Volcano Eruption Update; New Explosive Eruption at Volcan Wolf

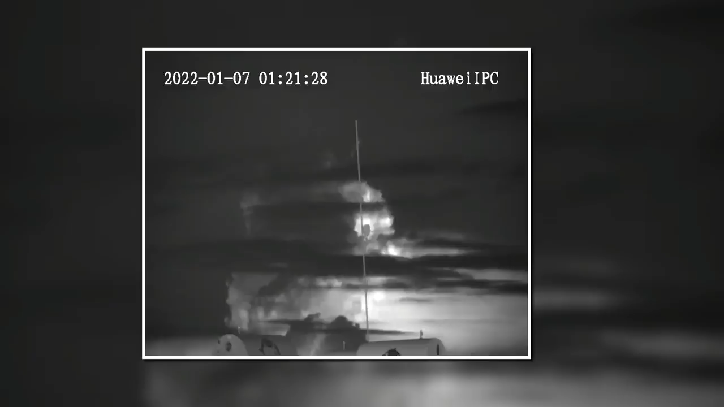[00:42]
However, despite these photos being taken with an infrared camera, it is obvious that the eruption plume only contained minimal amounts of ash, which is marked in grey, and significant quantities of water vapor which is colored white.